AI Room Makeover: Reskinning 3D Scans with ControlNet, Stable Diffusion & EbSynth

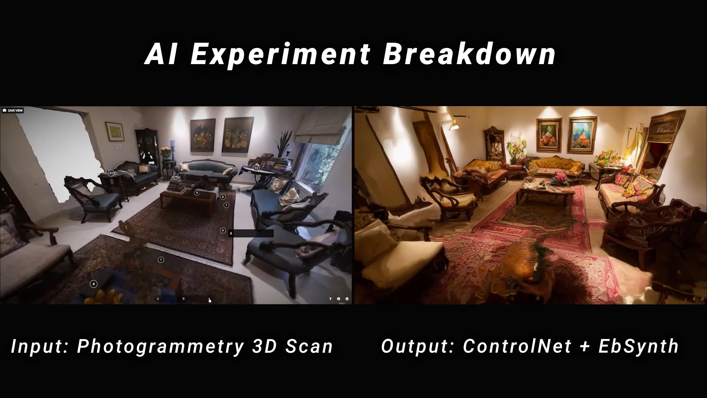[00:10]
right you see the final output here are different control net methods the left uses edge detection so
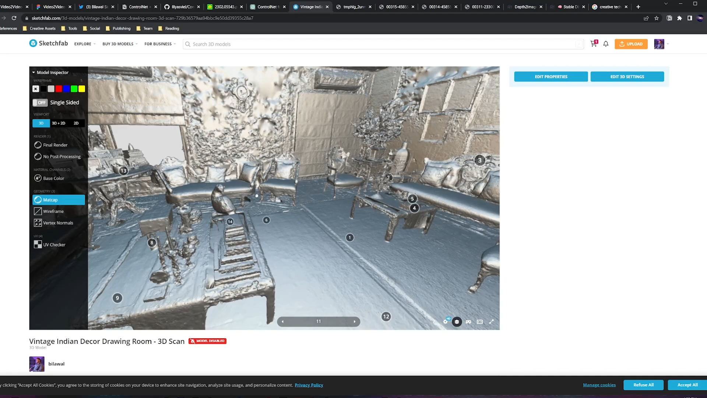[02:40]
detailed geometry so that really comes out at the same time the texture detail is quite quite rich and you can see a lot of detail on
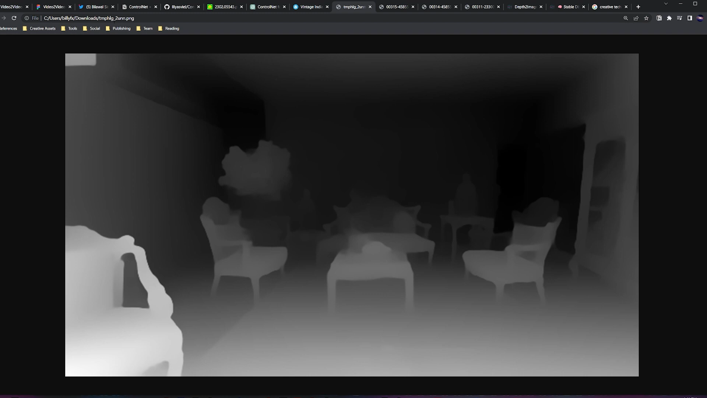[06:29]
can really encapsulate a lot of that furniture all of those like dimensional objects in the seams super nicely so i am a hundred percent